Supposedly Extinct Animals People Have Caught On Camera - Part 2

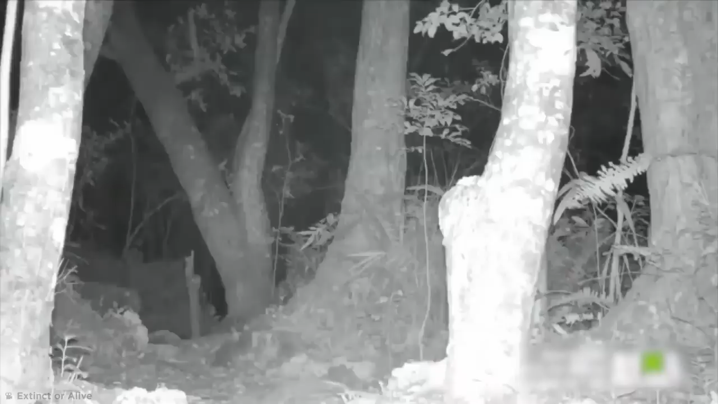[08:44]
Analyzing over two weeks of footage, Galante finally captured the only live photographic evidence of this leopard to date. Close study of the video shows that this cat is smaller than an average African leopard, in line with what Zanzibar leopards were or are.